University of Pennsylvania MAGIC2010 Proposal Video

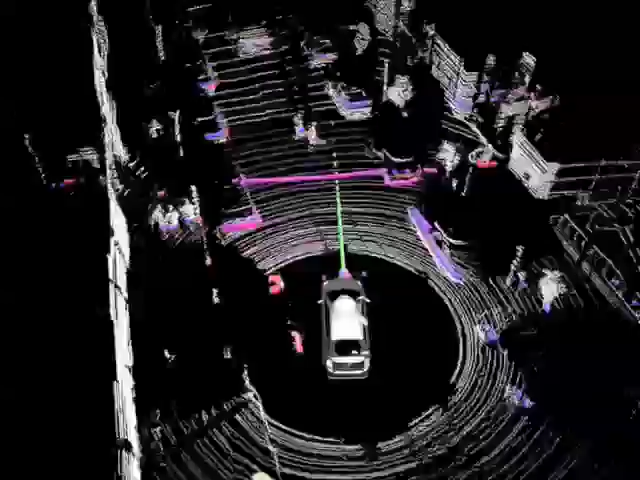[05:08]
These sensors consisted of 2D and 3D LIDARs, as well as a color stereo camera system.
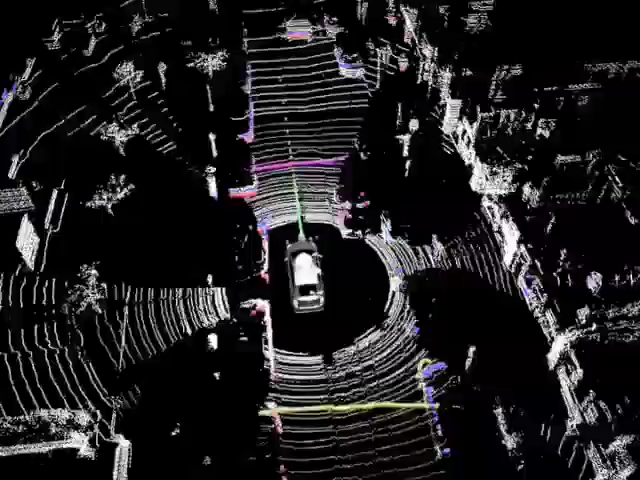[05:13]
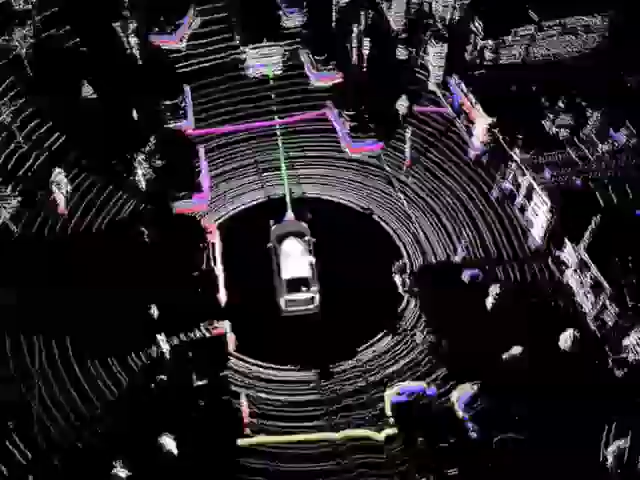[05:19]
A set of six Mac Mini computers in the trunk provided the computational infrastructure to process the sensory information,
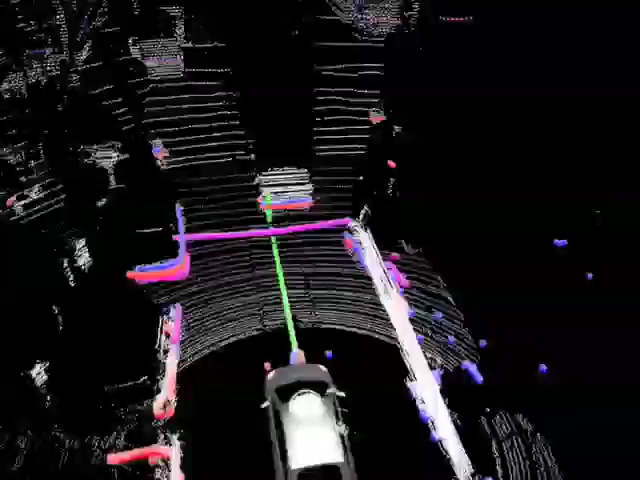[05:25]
map both static and dynamic obstacles, and then plan optimal trajectories according to the map and high-level goals.
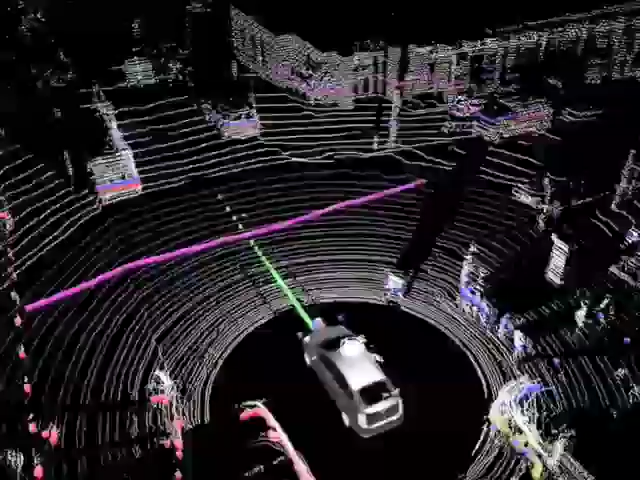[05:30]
This sequence shows how our mapping fuses information from the LIDARs and cameras in real-time.
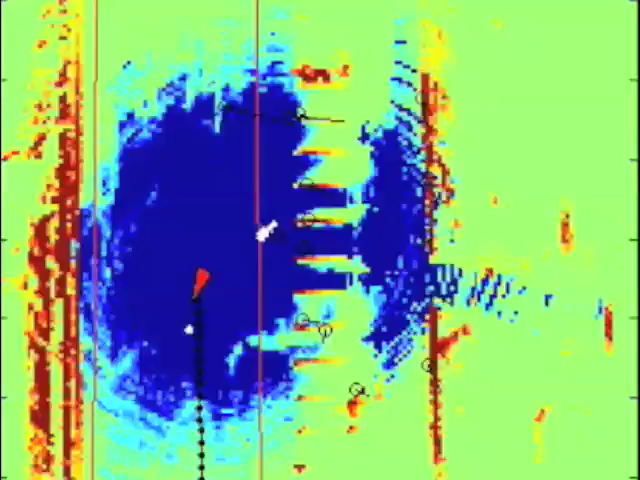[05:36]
The surrounding terrain was classified probabilistically in terms of drivability,
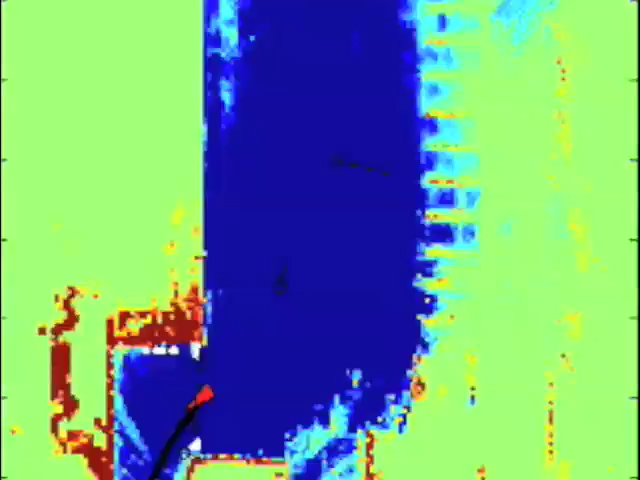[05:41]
with blue being very traversable and red indicating bad regions.